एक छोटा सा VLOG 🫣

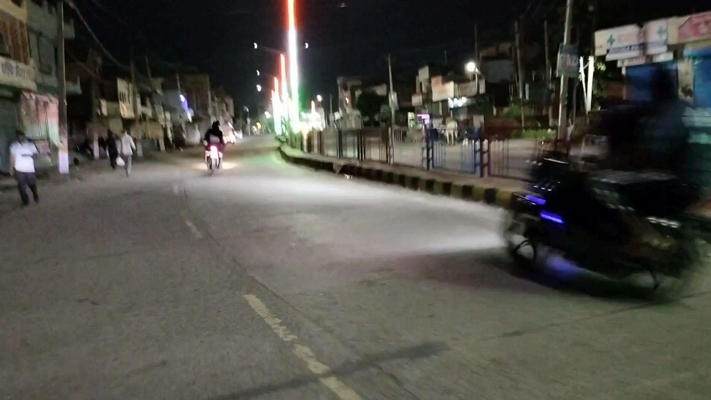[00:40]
क्योंकि टाइम काफी हो गया है अल्मूस्ट बारा बजने वाले हैं तो कुछ इस तरीके से रोड भी चल रहा है बहुत ज्यादा लोगों के आवाजाई नहीं है तो मैं भी पहुंचता हूँ पहले गर